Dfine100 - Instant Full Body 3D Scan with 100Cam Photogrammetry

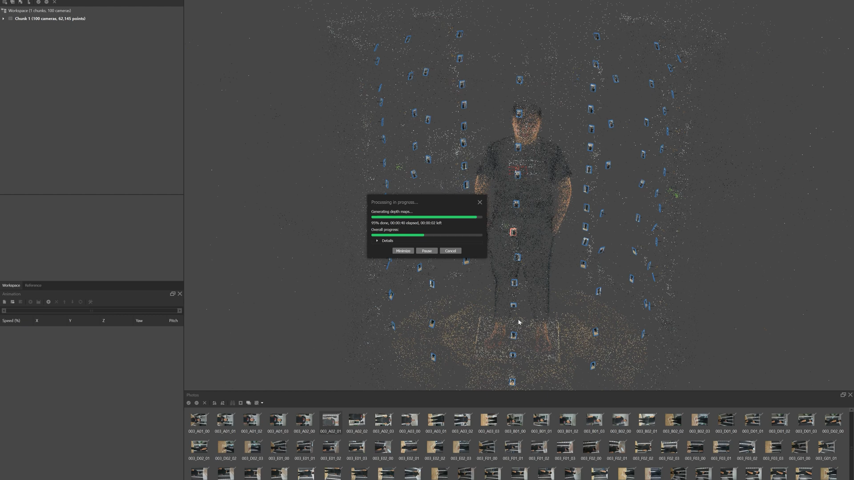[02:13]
generate the point count you can see the process is take sometimes because there's a many many photo okay
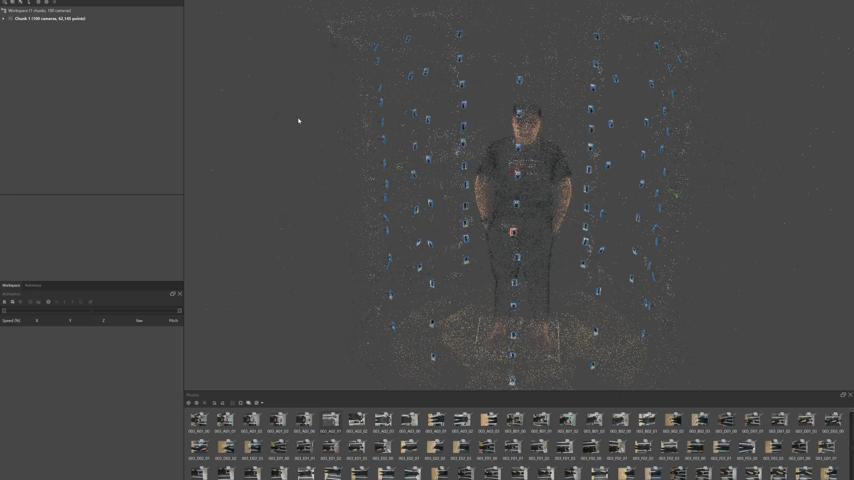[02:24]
after we generate dense count you can see all the file
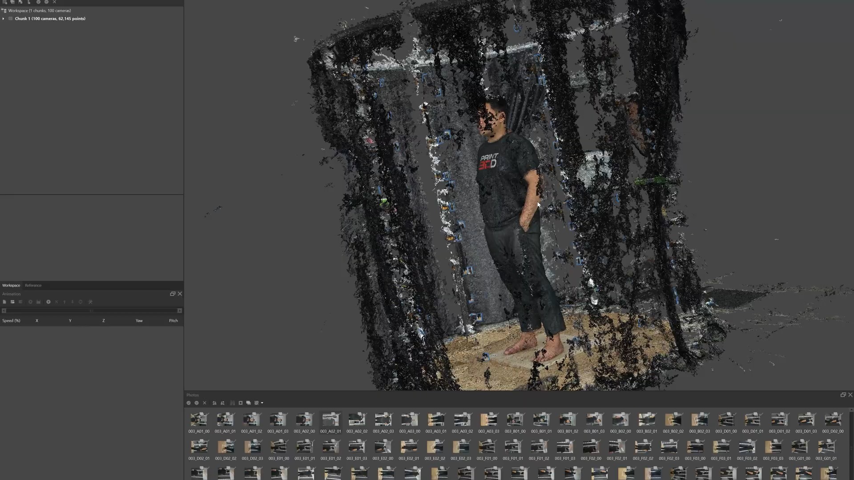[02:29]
and a point count you can see the curtain and also the system so if you don't
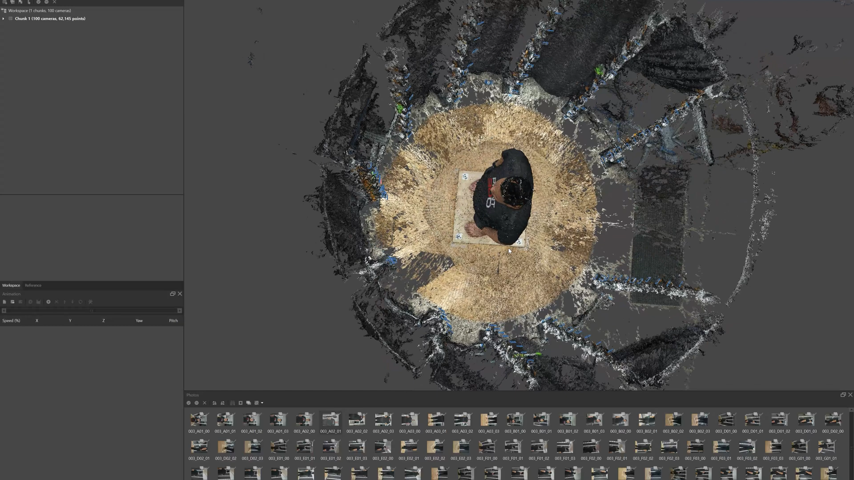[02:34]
want it you can delete it by select and invert and
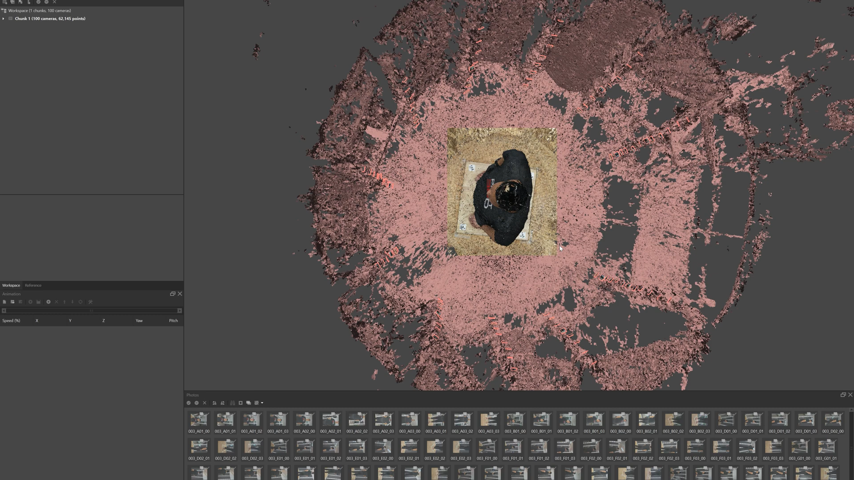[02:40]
delete so you can see this is a result without
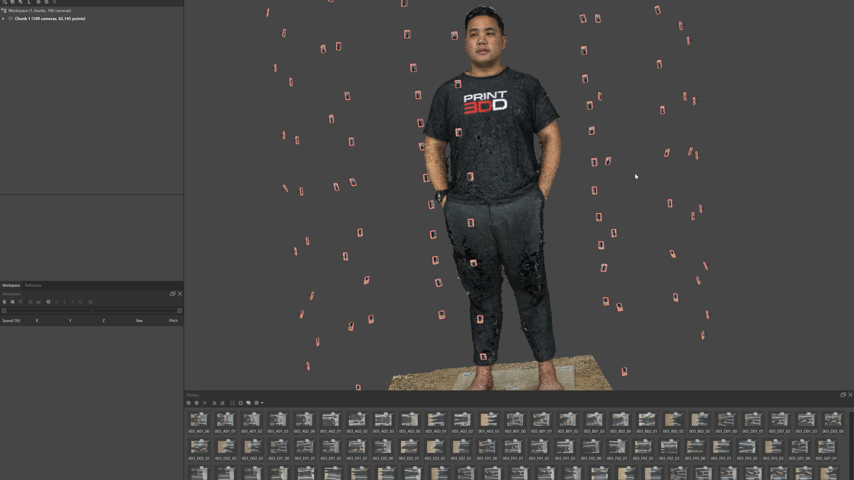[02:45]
any adjustment so this is a raw data from our
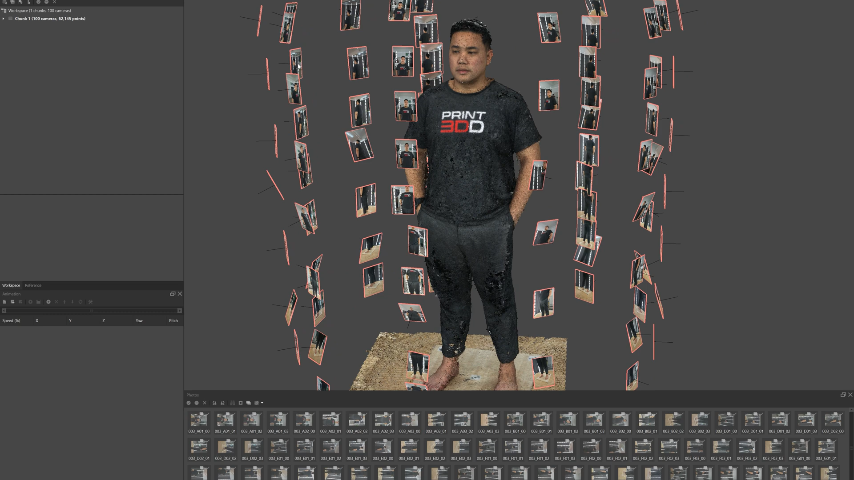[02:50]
system defy 100 it's quite good point crown even the object is black this is a
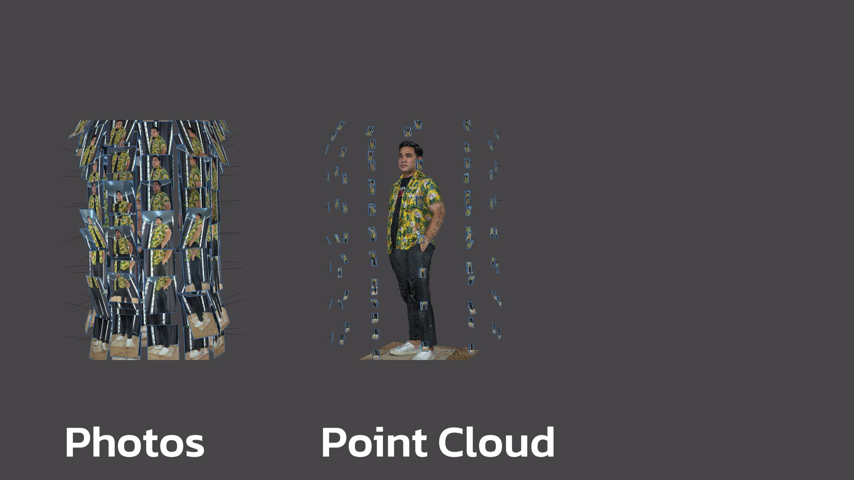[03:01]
photo point crown and also the last one is a 3d mesh ready